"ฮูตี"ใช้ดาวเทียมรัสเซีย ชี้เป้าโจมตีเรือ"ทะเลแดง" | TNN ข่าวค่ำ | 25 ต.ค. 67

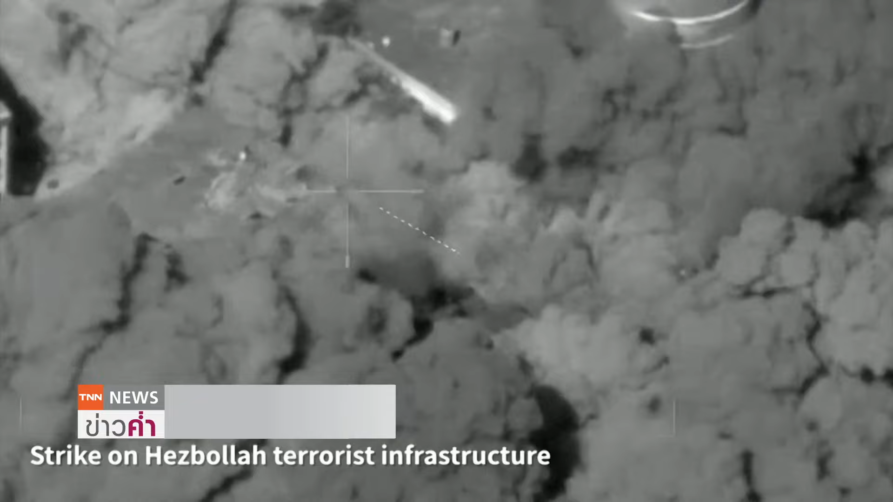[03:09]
คารที่เชื่อว่ามีส่วนเชื่อมโยงกับกลุ่ม Hisbolo ในพื้นที่ซึ่งเหตุ
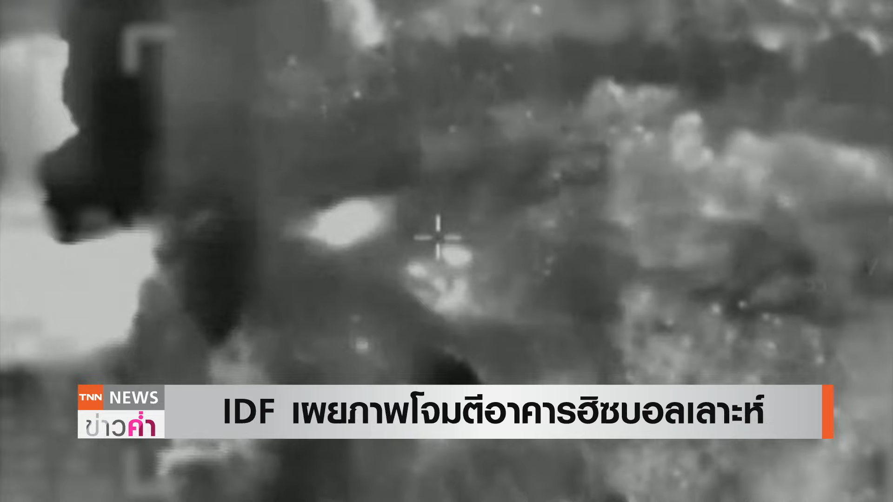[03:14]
การณ์เช้าวันนี้ในกลุ่มเบรุษของเลิบนอนได้เกิดระเบิดขึ้นอย่างรุ่นแรงหลายครั้งในระหว่างที่ Israel ใช้ปฏิวัติการจมตีทั้งอากาศโดยเฉพาะในเขตบาอัพดาครับจนทะทั้งเห็นแสงไฟไหม้กระจาอยู่ในหลายพื้นที่พร้อมกับสีงระเบิดดังขึ้นไป
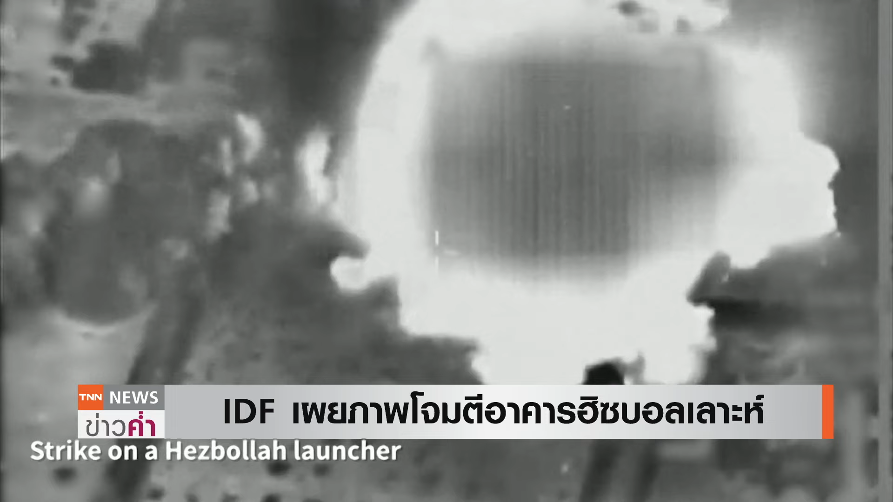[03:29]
ทั่วประเวมขณะที่สื่อของเลิบนอนเองนะครับมีการรายงานเหตุการณ์ในครั้งนี้ที่ Israel จมตีเข้ามาไปใส่ใ